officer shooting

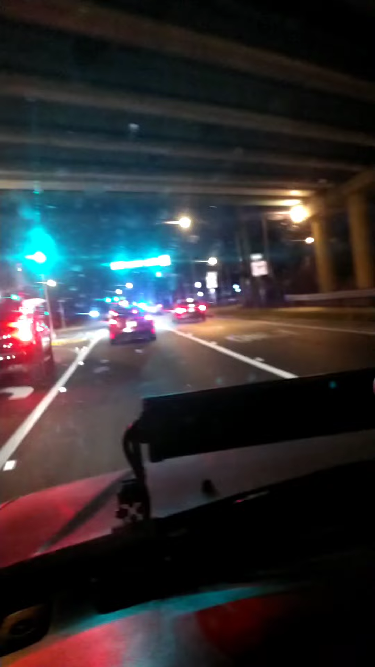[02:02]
There goes all the cops. They're going all the way over there to where I'm going now. I don't know if you can see them because I didn't even have time to flip the camera. There goes the blue light special.
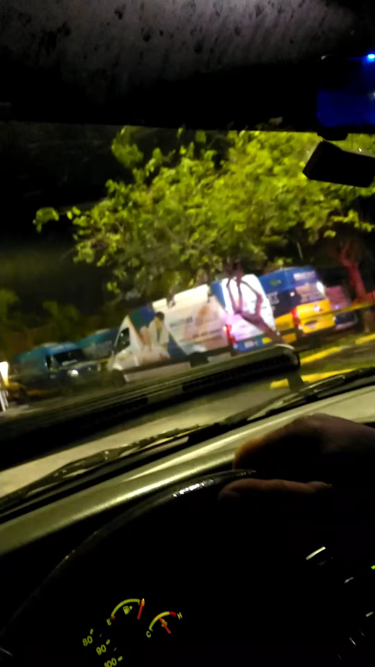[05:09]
So the car that they hit was a Wellmax car. You can't even go to the Burger King because they blocked that off too.
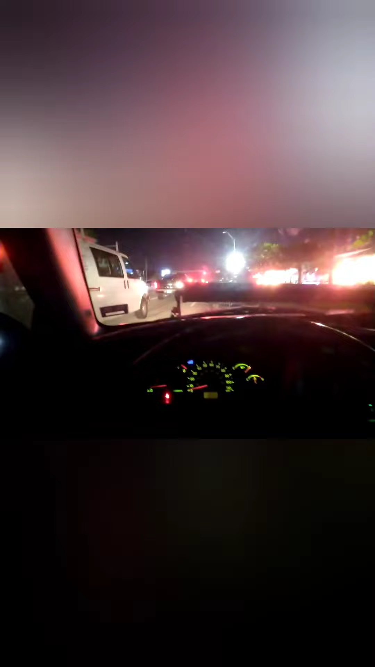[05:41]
when the car cut me off, like right there at the McDonald's. All right.